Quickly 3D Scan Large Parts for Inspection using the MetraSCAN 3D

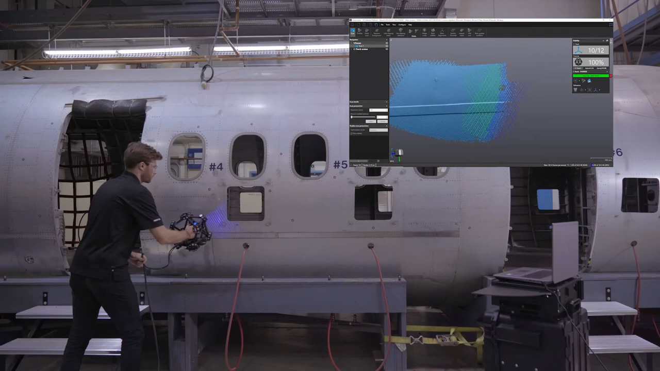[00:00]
This ISO-certified scanner is perfect for product development, reverse engineering, quality control, or non-destructive testing. Its optical tracking technology allows the system to be impervious of shot-full vibrations or part movement. As you can see, it can scan very large parts in one single setup.
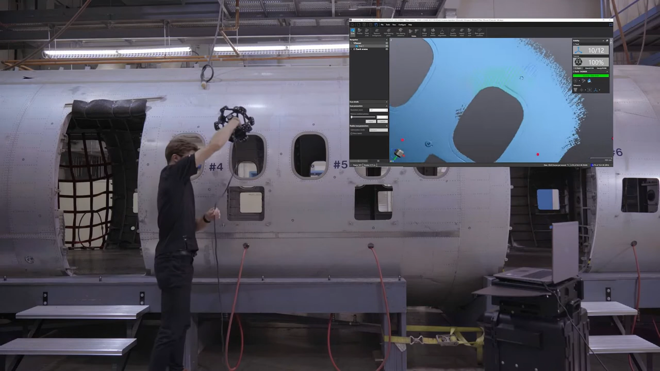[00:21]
You can even extend the volume in one simple step without the need for leapfrogging thanks to the dynamic referencing.
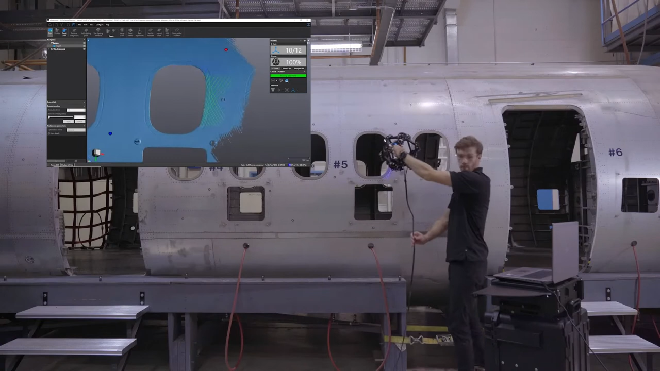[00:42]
So, the setup is very fast as no warm-up time is required and the live meshing capabilities allow minimal post-processing.